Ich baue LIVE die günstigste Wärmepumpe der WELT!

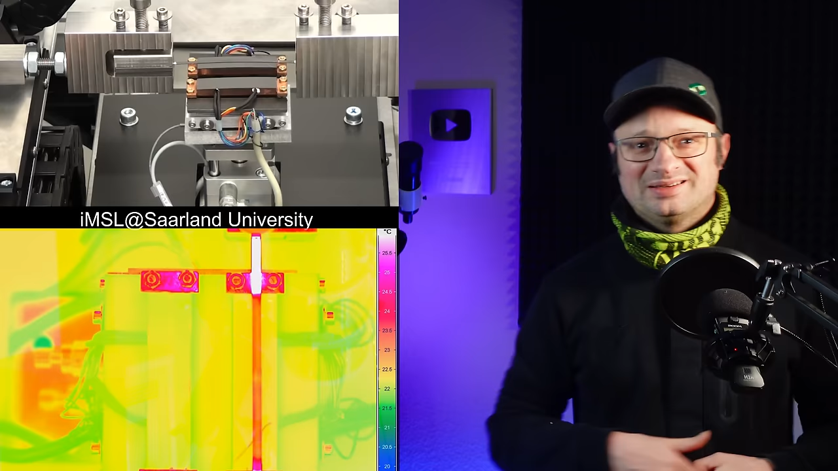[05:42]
Hier seht ihr ein Experiment der Forscher und hier könnt ihr sehen, wie von der linken Seite Wärme zur rechten transportiert wird. Also einfach immer nur dehnen, wieder entspannen, dehnen, entspannen und das hin und her. Und so kann der quasi von dem linken Block zum rechten halt irgendwie Wärme transportieren. Ist schon irgendwie cool, oder? Ja, ich finde es echt eine spannende Sache und vielleicht mache ich auch nochmal eine Folge darüber.